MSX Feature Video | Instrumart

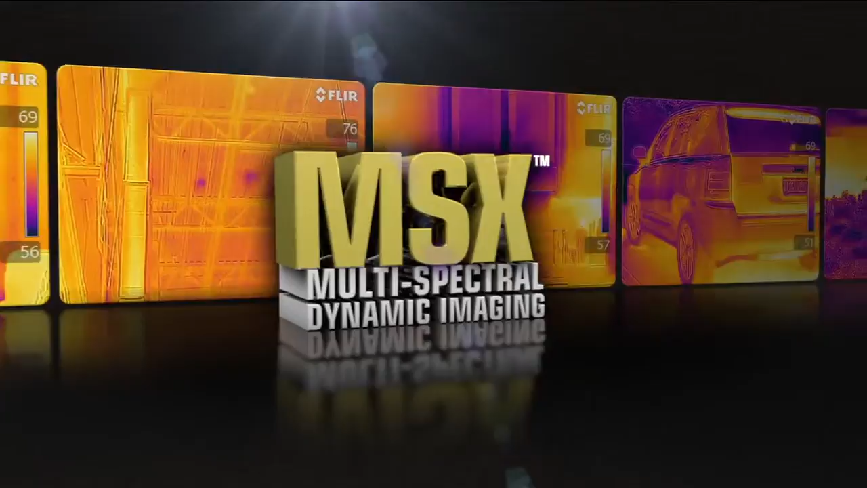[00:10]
Available on the new T440 and T640,
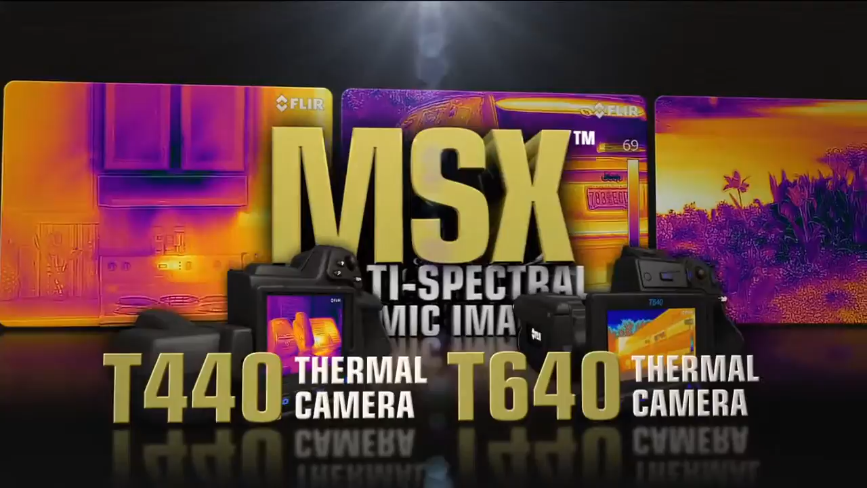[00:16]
MSX enhances infrared video and stills with visible spectrum definition
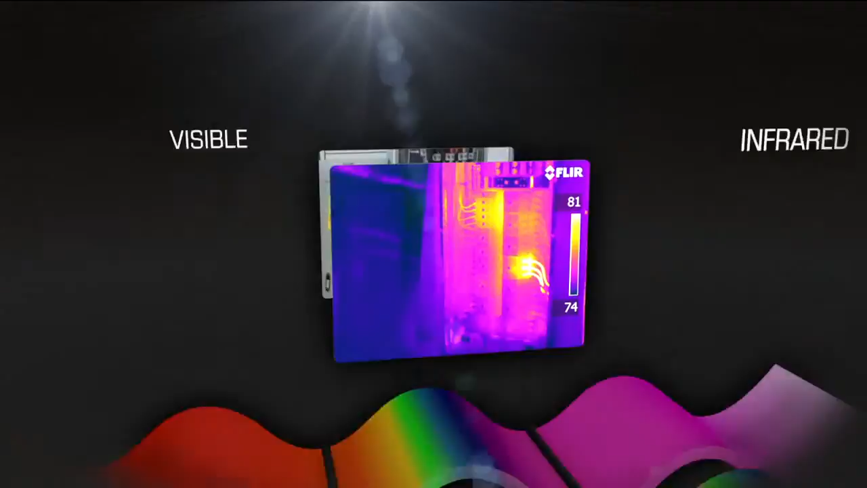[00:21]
in real time right in the camera to clearly highlight where the problem is
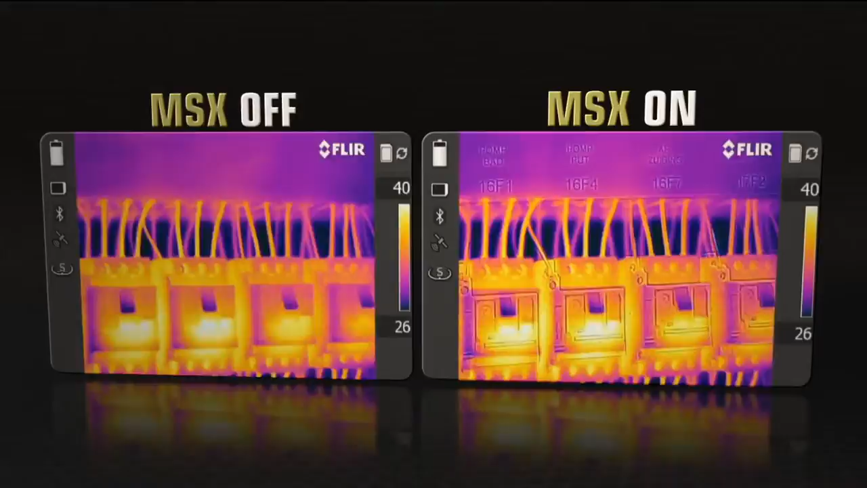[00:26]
so you can easily show customers and co-workers what needs repairing and MSX
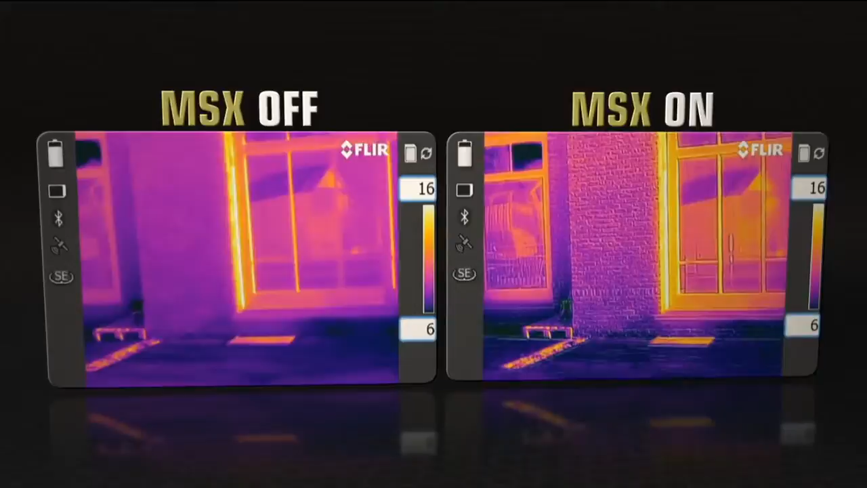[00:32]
images are fully radiometric so you can adjust them and add measurement tools just like any other FLIR JPEG.